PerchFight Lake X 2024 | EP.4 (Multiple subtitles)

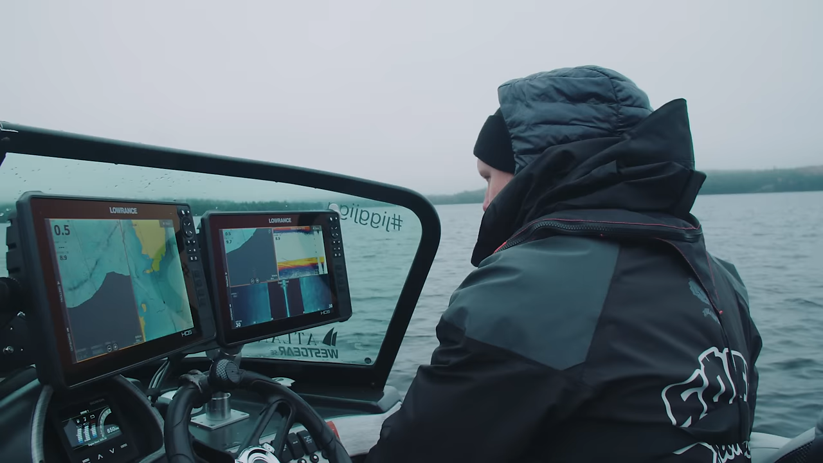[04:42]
Vi tar allt nu. Jag tycker så kolla på högersidan kom det nu också. En jävla streck.
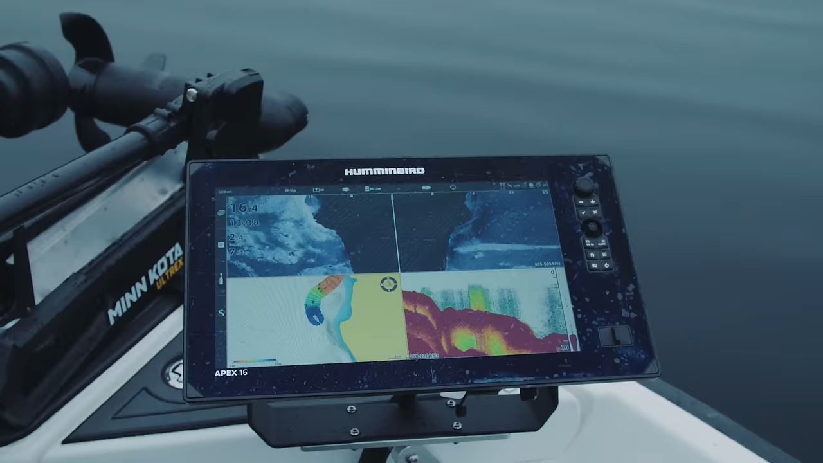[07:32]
Det kommer vara fisk här. Det måste vara fisk här. Nu Adam, nu är det bara att hålla i. Håll i grejerna. Nu jävlar. Nu ska de få.
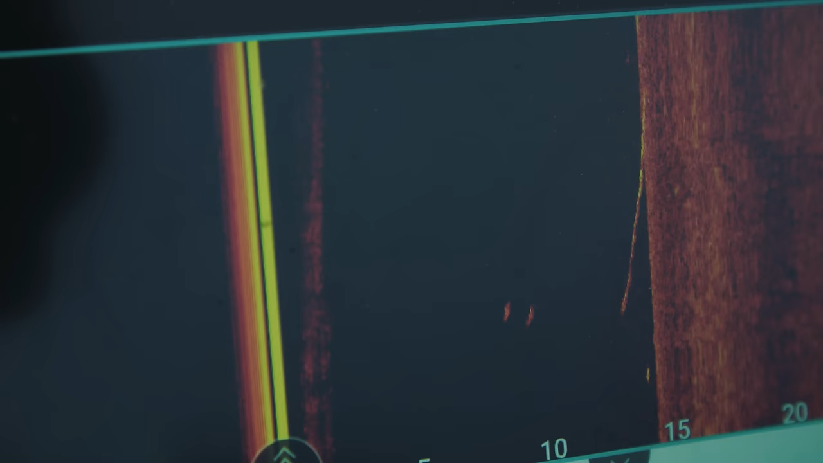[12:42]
Det är en 45 eller något. Nej, kanske inte. 43 kanske.
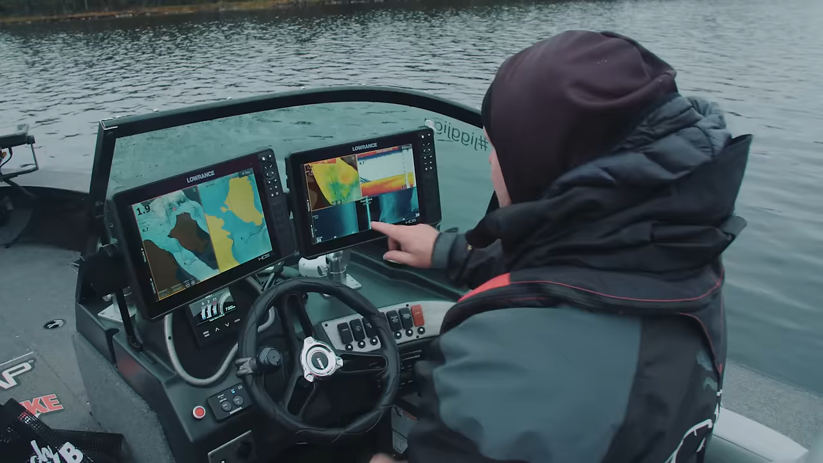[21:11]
Ser du, där är han, där är skuggan.
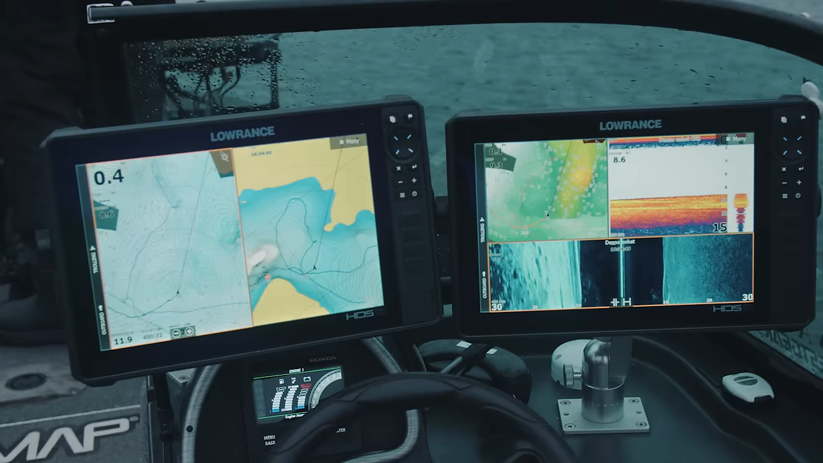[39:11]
Kolla på våran skärm, vad han körde över. Värsta jävla grundpartiet.